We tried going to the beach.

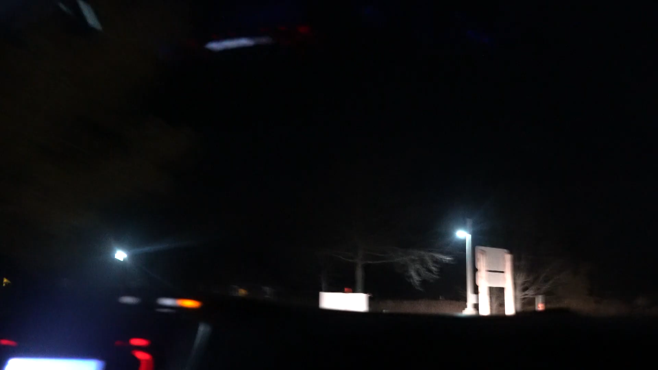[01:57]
wow I'll go out and move that sign hell yeah I'm kidding what you actually want yeah go
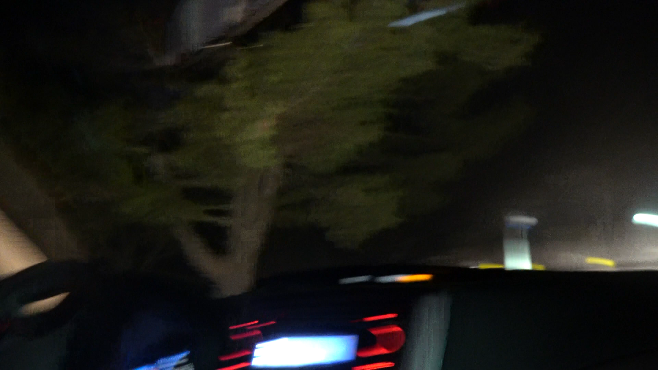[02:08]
on no we're exiting it's our
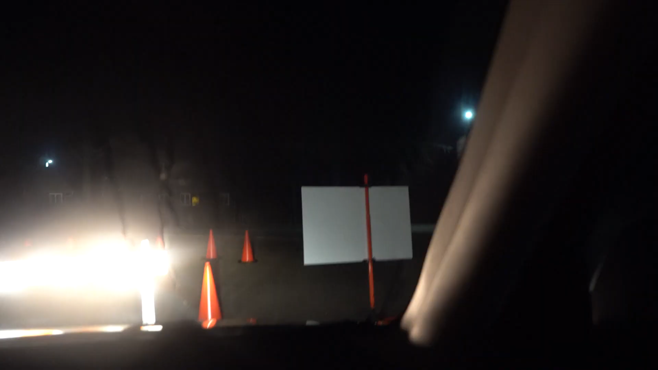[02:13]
night in a nutshell this is great